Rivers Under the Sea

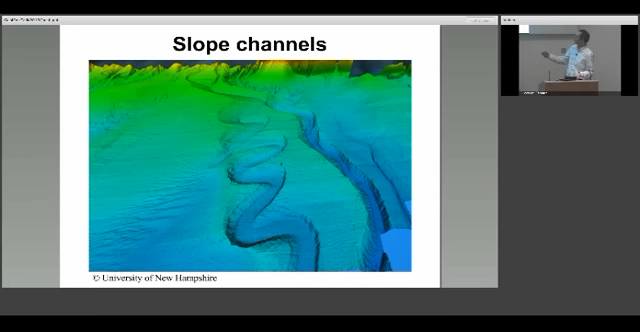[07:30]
We also see channels on the slope – on the continental slope in here. So these are off of Alaska. And you see these beautiful high-resolution sort of seafloor imagery of these. And if I zoom in on this shot,